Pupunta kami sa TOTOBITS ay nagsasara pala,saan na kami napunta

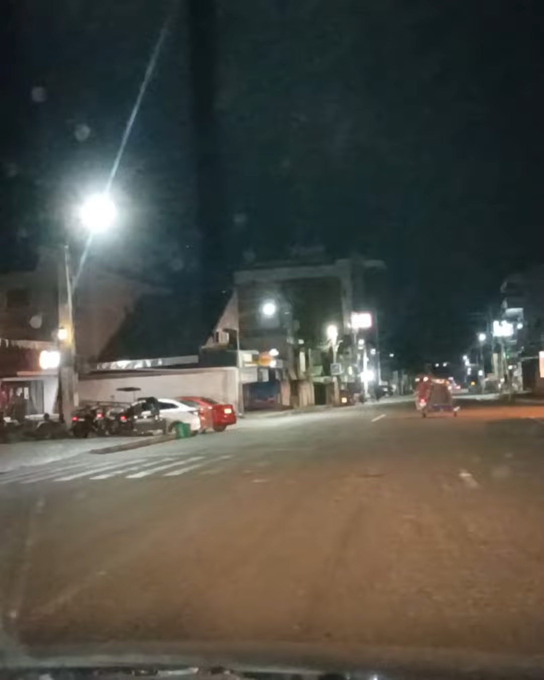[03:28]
Hindi, at ay, hindi marang maligaw yun. Dito nag-graduate po si Tita Cory. Dito, Holy Angel, on your right. Yan yung preschool. Opo, yan. Hindi na natin afford dyan ngayon. Mahal. Ayan. Oh, kakaliwa na tayo. Palabas na tayo muna ng Angeles. Sa hanap tayo ng bagong tambayan.